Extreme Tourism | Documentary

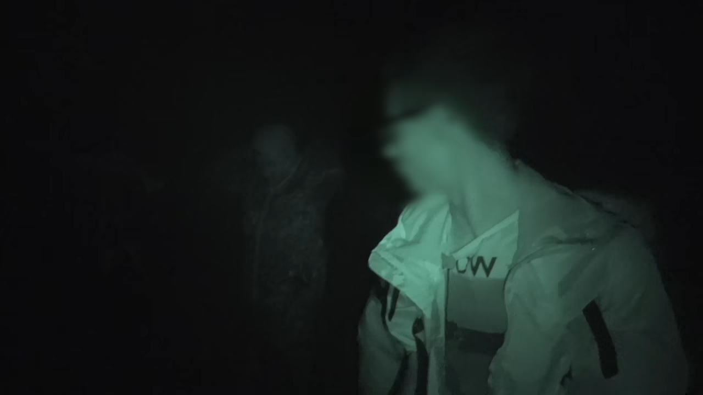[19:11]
Thanks to the full moon, they can move through the night.